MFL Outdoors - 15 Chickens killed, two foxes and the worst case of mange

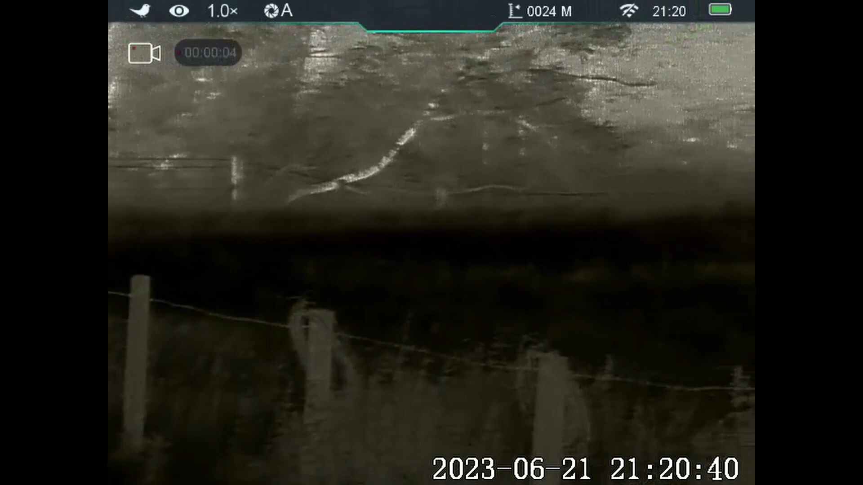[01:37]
You have to be so patient in this job, you could get something turned up in 10 minutes, you could be sitting here five hours later, it's just the luck of the draw.
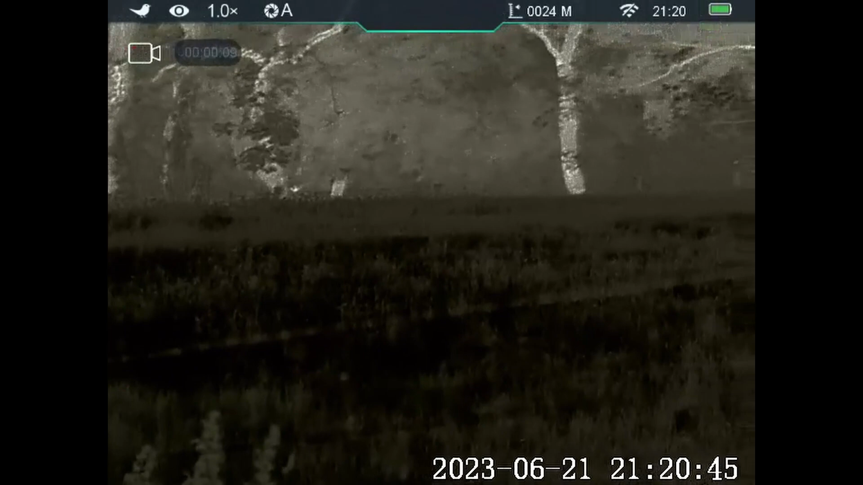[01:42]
I like to keep quiet and not use
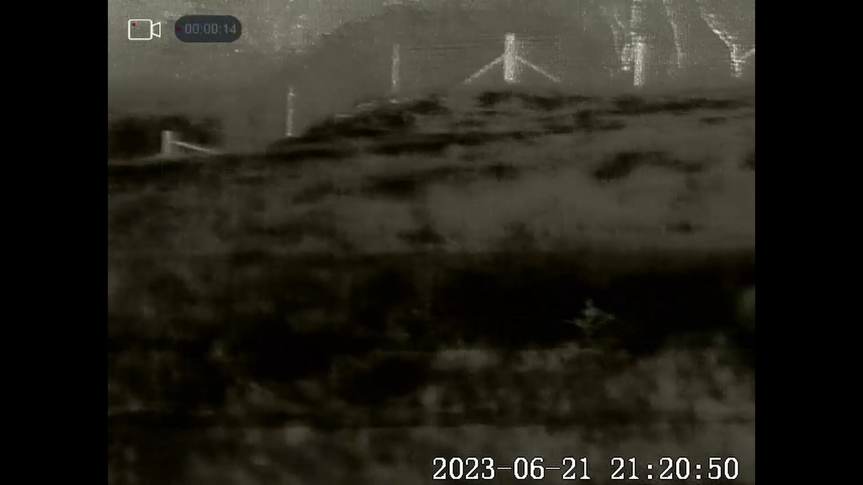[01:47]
a caller until there's actually something inside on this particular area.
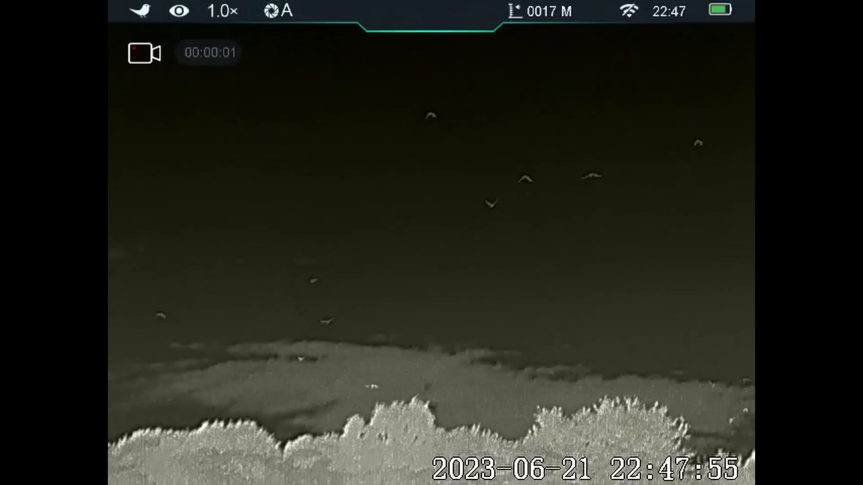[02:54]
A load of crows are just coming over the top of me. You can see them all going into roost in the trees behind. I'm making quite a racket.
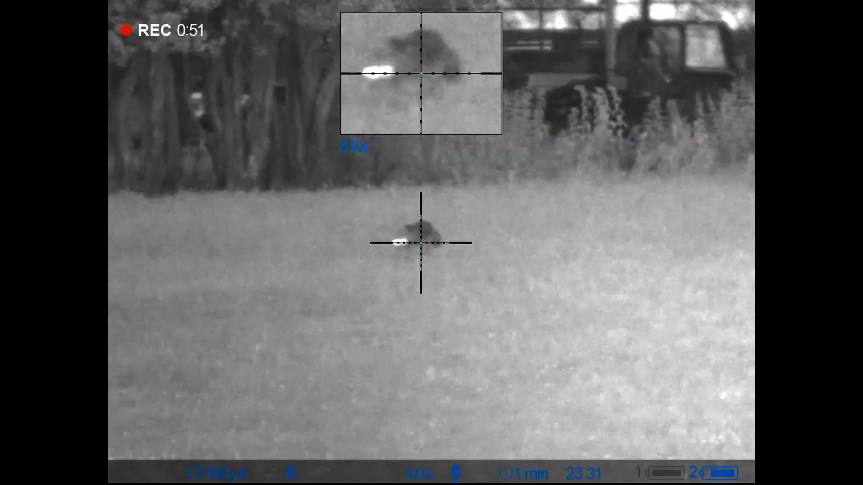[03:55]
A load of crows is a little bit more and it's just the same thing. You can see it.
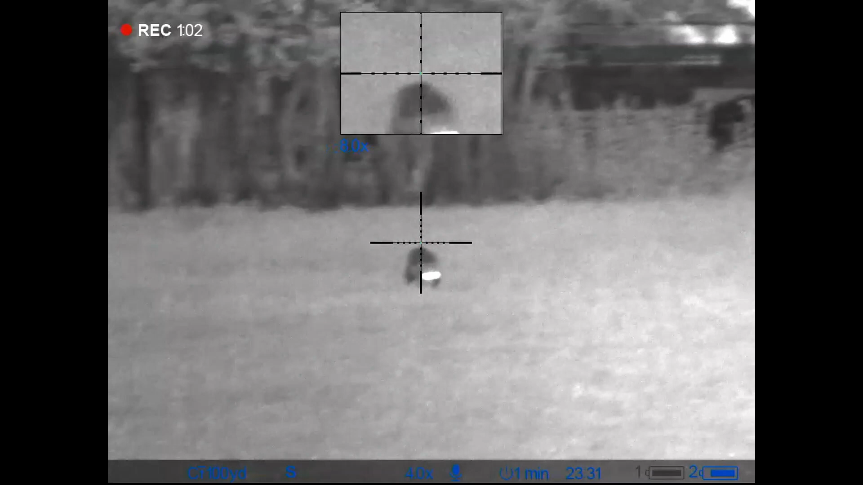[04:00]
Unfortunately there's two properties just behind those trees in the background
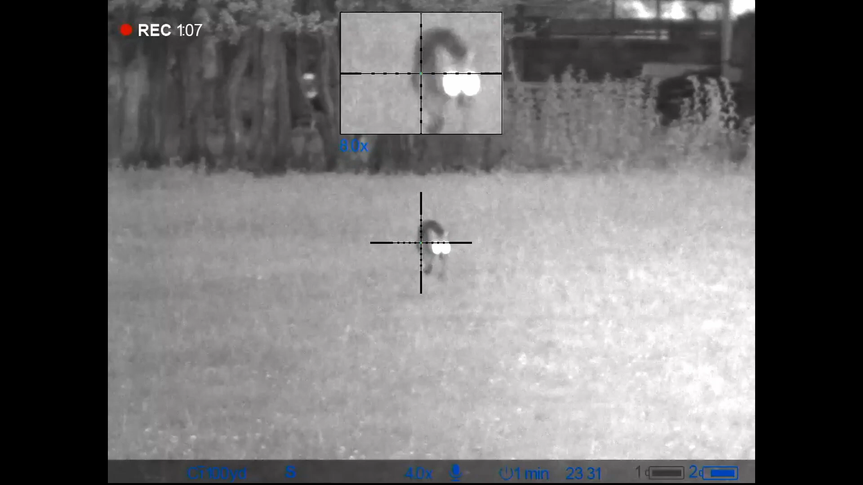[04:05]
so it's not a safe shot and unfortunately I'm having to let this one go.
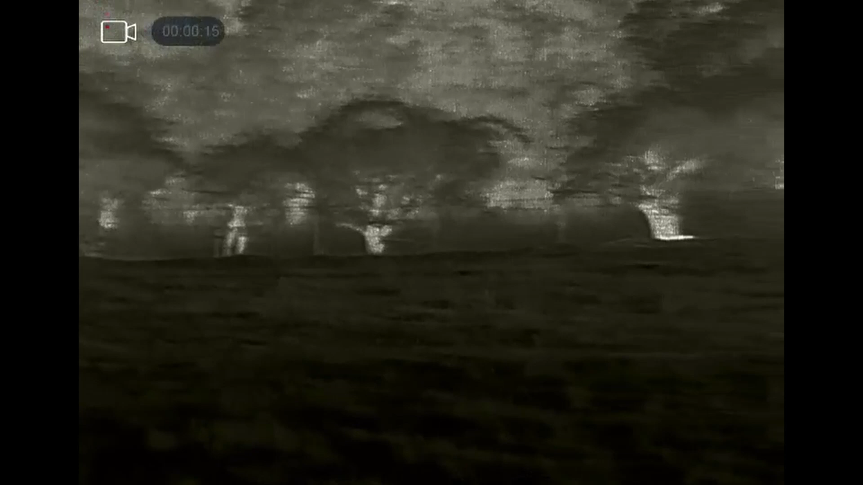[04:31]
Ok here's the second visitor of the night unfortunately I didn't get that on the thermal spotter so we'll go over to the night vision scope.
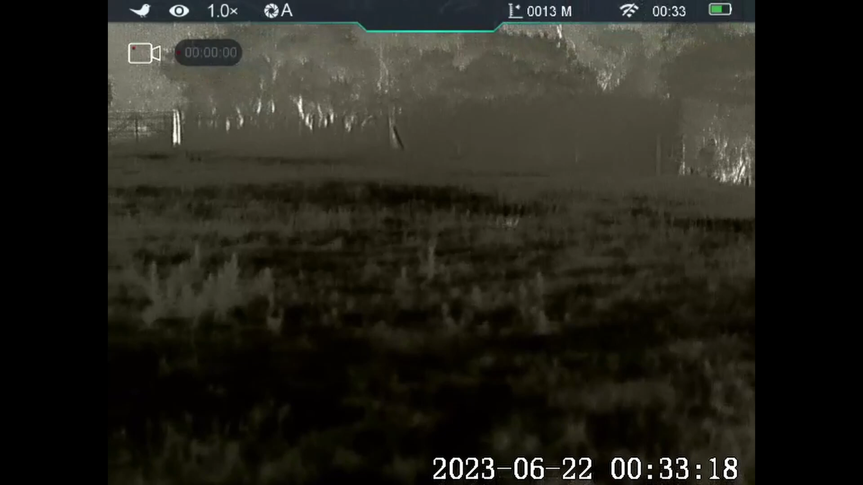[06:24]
. This poor fellow is the worst case of mange I have ever seen in the area.